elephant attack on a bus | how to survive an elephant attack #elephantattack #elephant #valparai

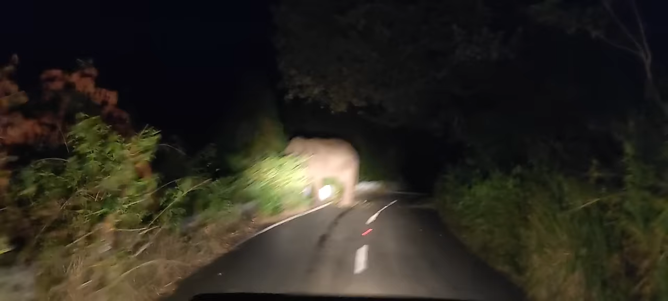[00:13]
ഇപ്പൊ നമ്മൾ നിൽക്കുന്നത് വാഴപ്പാറ ആളിയാർ ഡാം കഴിഞ്ഞിട്ട് കുറച്ച് കയറി വന്നപ്പോഴാ മങ്കി ഫോൾസിന്റെ അവിടെ
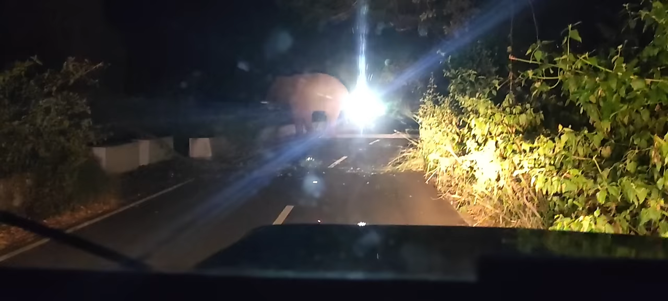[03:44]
അങ്ങോട്ട് നടന്നു പോകാൻ തുടങ്ങിയപ്പോഴാണ് എതിർവശത്ത് ഒരു വണ്ടി വന്നിട്ട് ബ്രേക്ക് അടിച്ചിരിക്കുന്നത്. അപ്പൊ ആനക്ക് കൺഫ്യൂഷനായി, ഇപ്പൊ എങ്ങോട്ട് പോകണമെന്നുള്ളതാണ്. നമ്മൾ വെയിറ്റ് ചെയ്യണേ ആ സമയത്തായിട്ട് ഒരു ബസ് വന്നു.
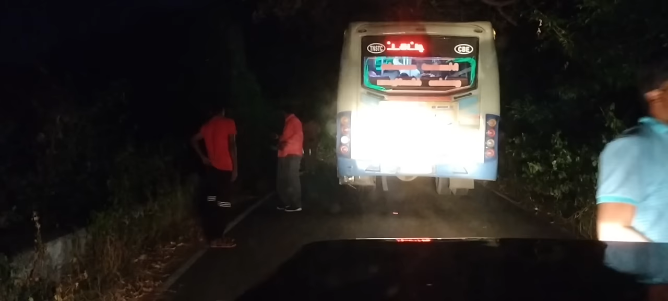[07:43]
എല്ലാവരും വണ്ടിയിൽ നിന്ന് പുറത്തിറങ്ങിയിരിക്കുന്ന പറയുമ്പോൾ അത് റിസ്ക്കുള്ള കാര്യമാണ്.
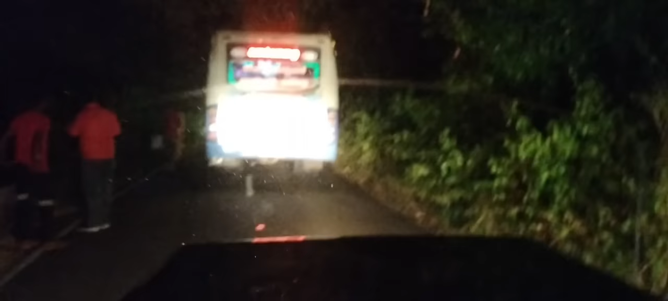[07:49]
ഒരു കാരണവശാലും നമ്മുടെ വണ്ടിയോ നമ്മൾ ഏത് വാഹനത്തിലാണെങ്കിലും ആ വാഹനത്തിൽ നിന്ന് പുറത്തോട്ട് ഇറങ്ങാനേ പാടില്ല.
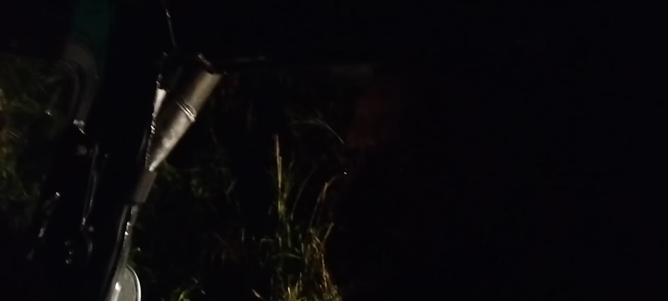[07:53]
പ്രത്യേകിച്ച് കാറും ജീപ്പും അല്ലെങ്കിൽ ബസ്സാ എന്താണെങ്കിലും ട്രാവലറാ എന്താണെങ്കിലും ബൈക്കാണെങ്കിൽ ഒരു കാരണവശാലും നമ്മൾ മുന്നോട്ടേ പോകാൻ പാടില്ല.
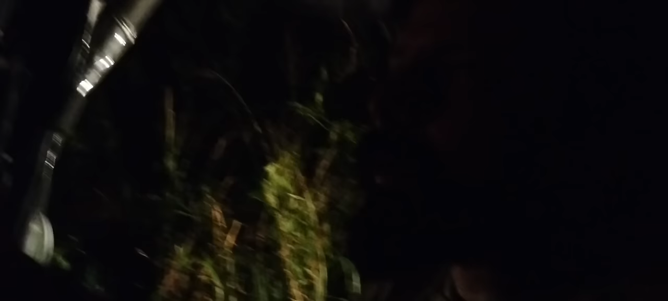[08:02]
കാരണം ബൈക്കൊക്കെ പെട്ടെന്ന് തിരിച്ചറിഞ്ഞാൽ അത് ആന അറ്റാക്ക് ചെയ്യും. ഇപ്പോൾ ഈ കാണിക്കണതൊക്കെ ഭയങ്കര ഫൂളിഷ്നെസ് ആണ്.
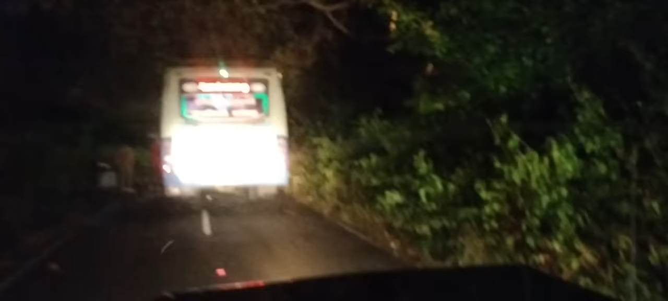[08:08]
ഏത് സമയത്ത് ആ ആന പെട്ടെന്ന് ഇങ്ങോട്ട് ഓടി വന്നു കഴിഞ്ഞാൽ ചിലപ്പോൾ ഒരു പക്ഷേ ബസ്സും റിവേഴ്സ് എടുക്കും,